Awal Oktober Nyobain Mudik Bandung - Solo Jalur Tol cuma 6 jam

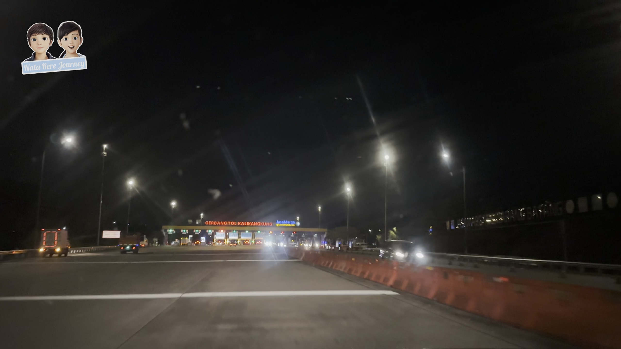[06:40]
Kita sudah masuk gerbang Kali Kangkung.
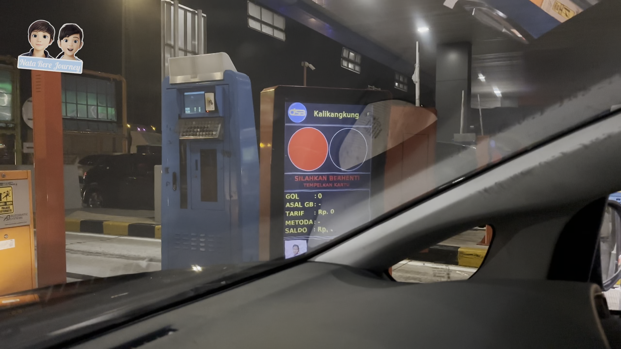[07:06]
Seberapa ya, tak? 279 ya. Dari mana tadi ya, dari yang itu loh, masuk Ujung Jaya.
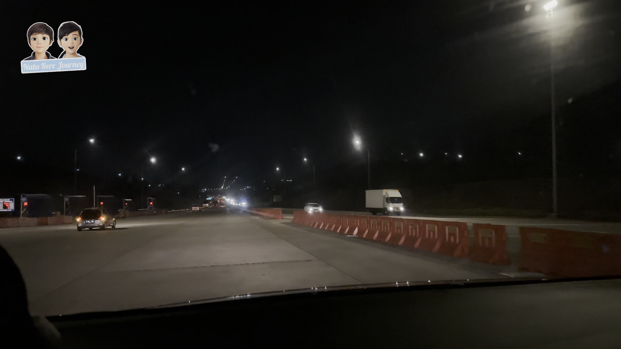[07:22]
Dari Ujung Jaya sampai Kali Kangkung. Kali Kangkung 279.
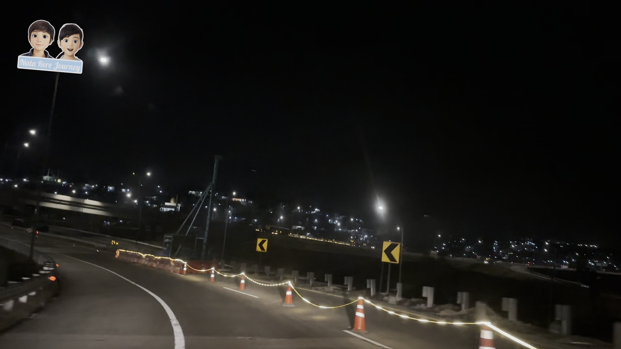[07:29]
Udah ini. Sudah sampai Banyumanik.
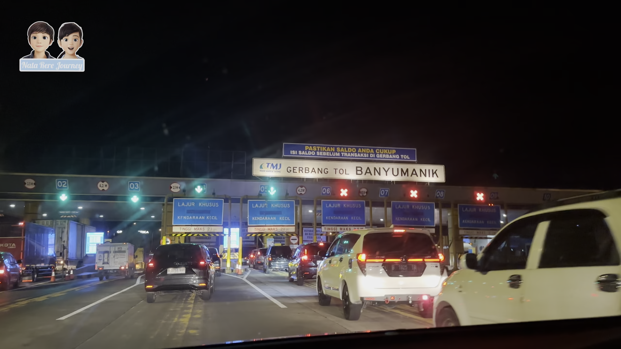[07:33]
Berapa coba? Tadi dari Kali Kangkung Kali Kangkung ya, Pak. Sampai Banyumanik. Enggak sabar mau sono.
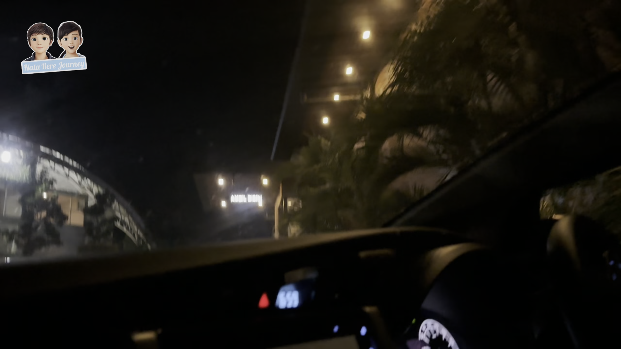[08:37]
cicak di sini. Iya. Kita sudah di rest area, Bro.